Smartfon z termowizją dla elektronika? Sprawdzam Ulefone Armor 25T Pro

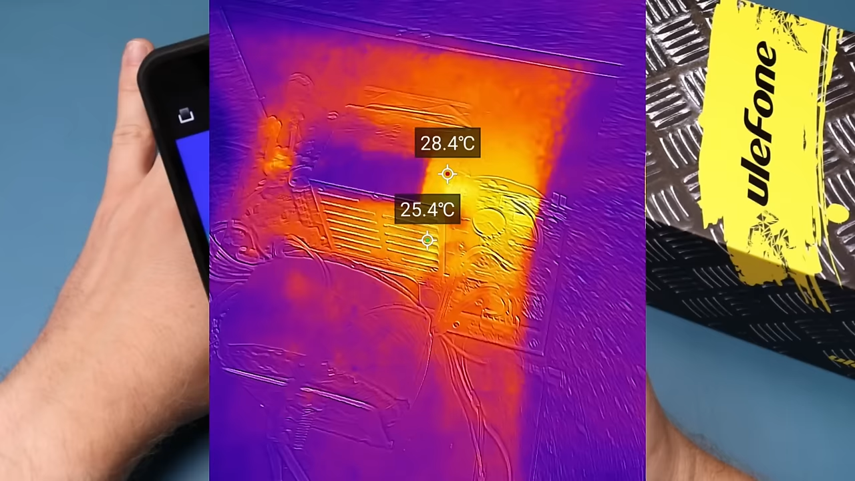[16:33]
gdzie mam zacząć szukać bez dotykania go praktycznie rękami.
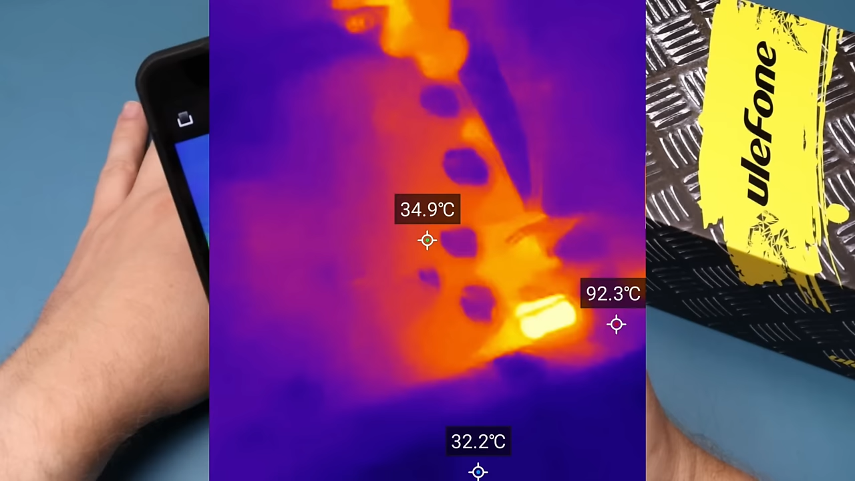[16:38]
Więc pomocny jak najbardziej ten telefon jest.
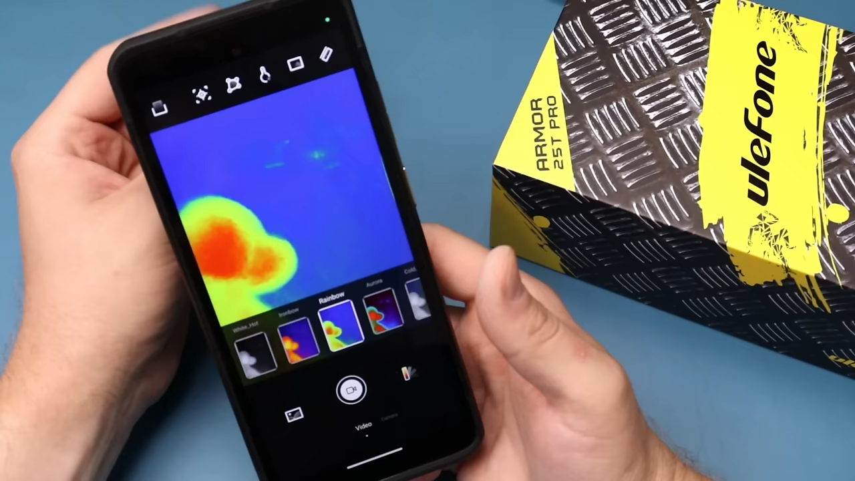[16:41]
Wiadomo, że obraz nie jest najwyższej jakości, ale diagnostykę da się zrobić. Tak czy inaczej, myślę, że ten telefon nadaje się do pracy. Ma dość średnie parametry, średnią kamerkę termowizyjną i jest średnio wyceniony. A czy warto go kupić, na to musicie odpowiedzieć sobie sami. Na pewno termowizja jest tutaj lepsza od Kata S62, a wiecie, kto używa tego telefonu. 70 stopni coś tutaj ma. Myślicie, że Rakowiecki nie ma pieniędzy na porządną kamerkę termowizyjną?